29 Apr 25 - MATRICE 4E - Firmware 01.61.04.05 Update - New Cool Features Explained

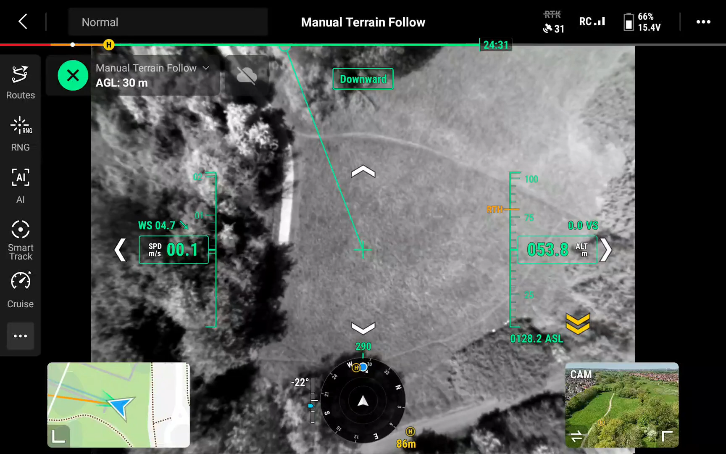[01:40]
it's a nice bit of open field there but as we go over the trees what you'll find is that the altitude will change in
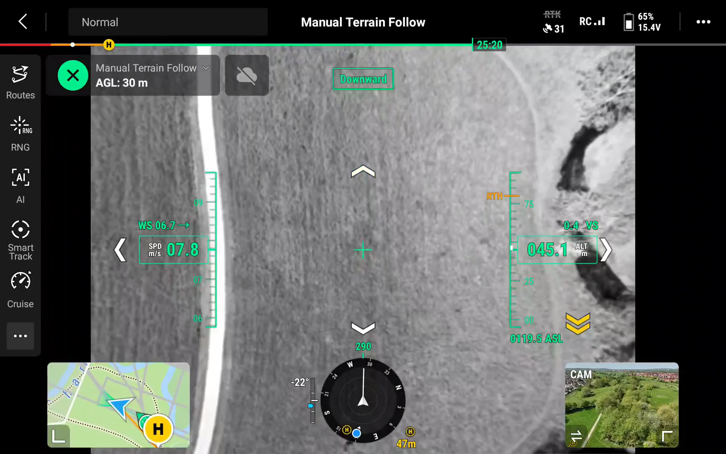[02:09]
ground there then as we go over the trees you'll